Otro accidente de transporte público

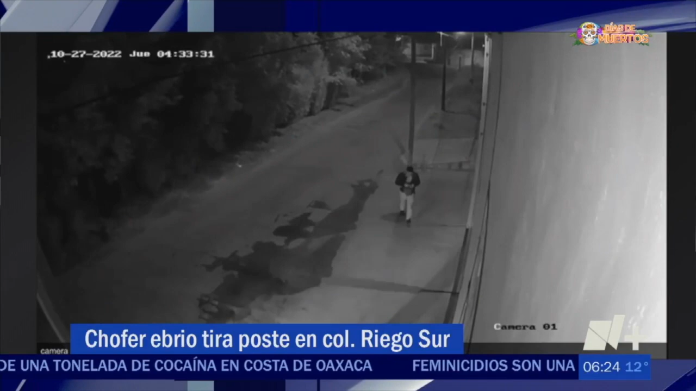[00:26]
El daño fue captado por una cámara de seguridad e incluso se puede observar que segundos antes un hombre caminaba por la acera.